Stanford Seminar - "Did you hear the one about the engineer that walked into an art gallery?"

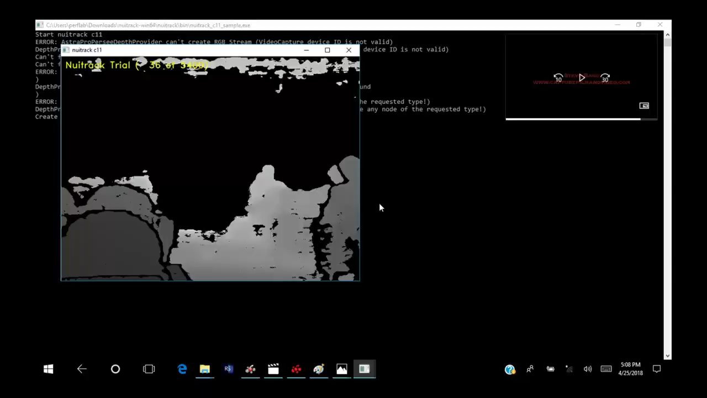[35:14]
Okay, so anyway, you can see if someone wants to stand in front here, okay, and a little bit closer, and see, so those dots are like your joints.
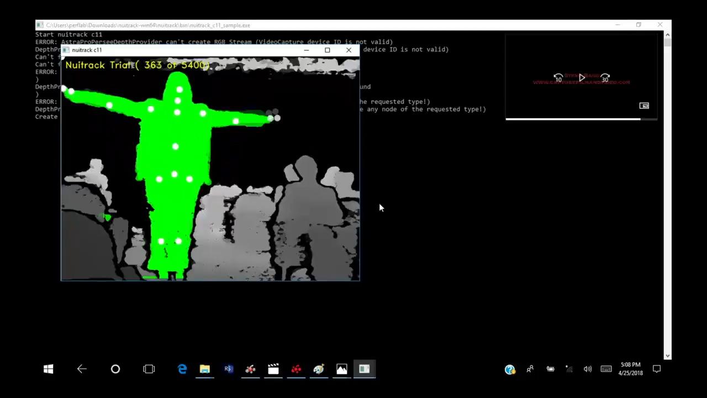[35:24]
So you can see that it's doing that in real time. And we don't know how many it can model, but if we get a couple other,
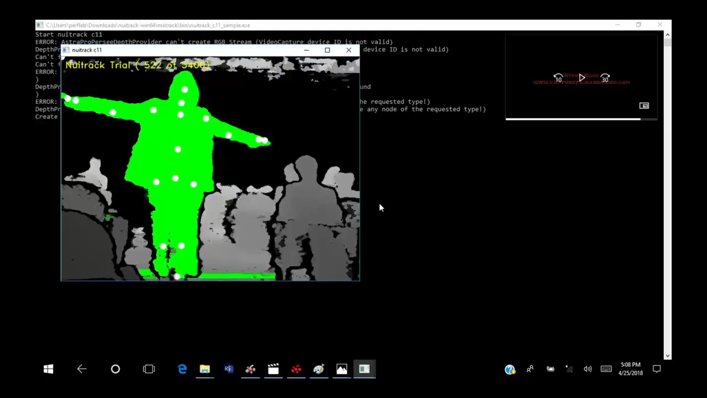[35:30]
every different person is just notated as a different color on this. But the important thing is that this,
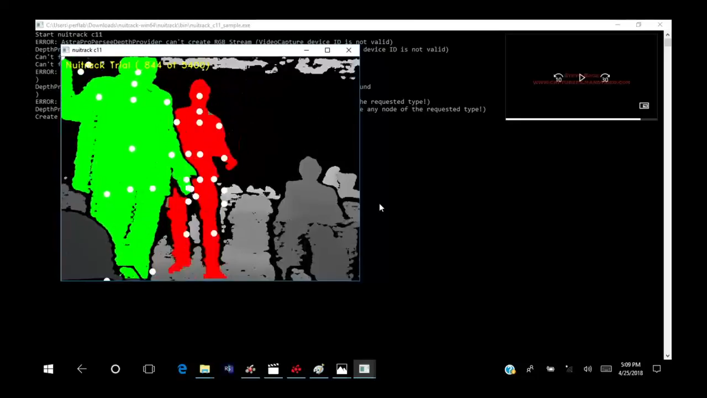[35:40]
it can handle multiple subjects and it can tell where your body is, what your body's doing. So you can basically then program your rules for it so that,
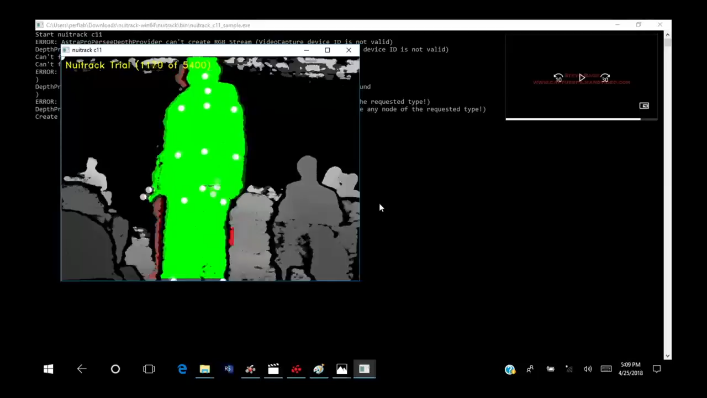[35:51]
you know, if two people are talking and their arms are up,
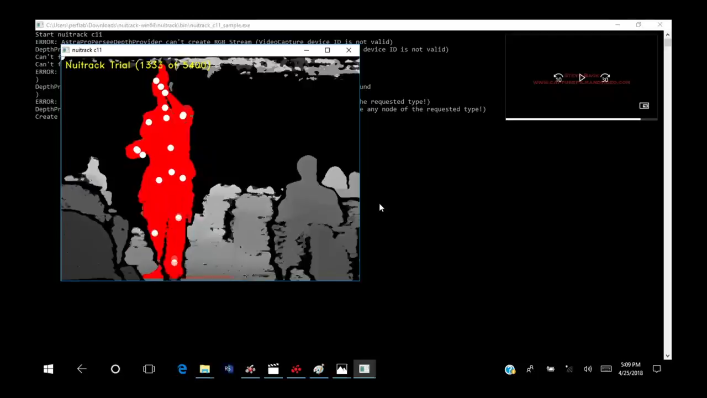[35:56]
when their arms go down and they turn away, like, as soon as you see that they're not paying attention, then you can attack.
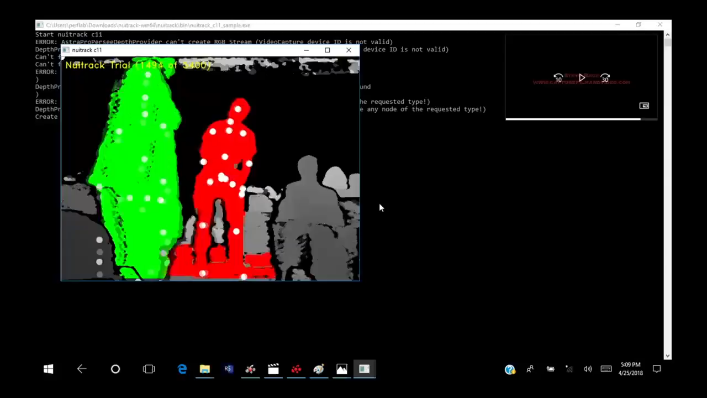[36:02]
So you can program, you can model sort of predator behaviors.
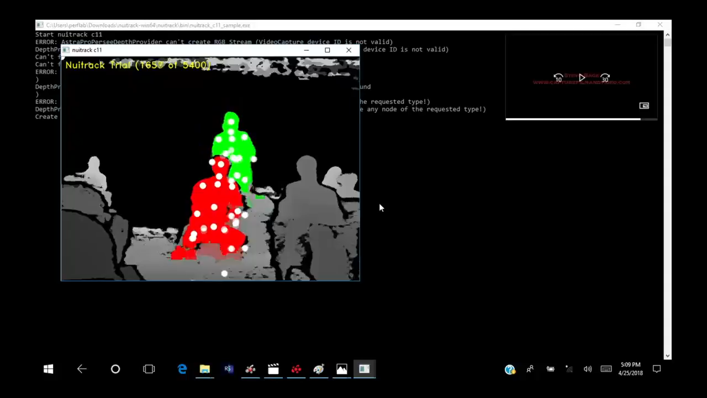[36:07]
You can see it's now that it's found them, it's detecting them all the way back into the... All the way back into the back of the room.
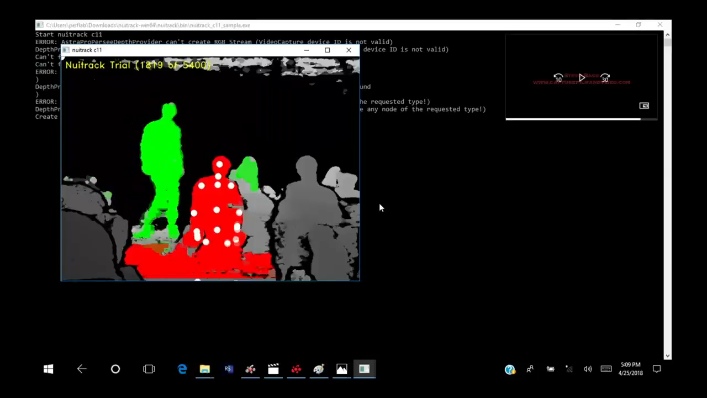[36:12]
And so each person gets a different color. You know, in this they get a different color.
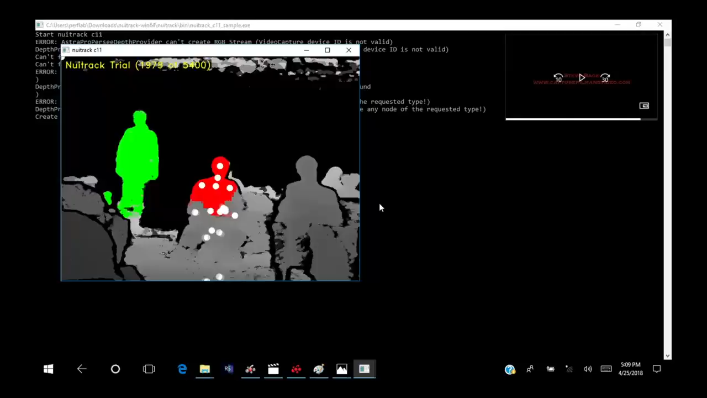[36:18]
There's another version of this that we haven't been able to get to run yet, I think because the firmware on the camera needs to be updated to the latest firmware.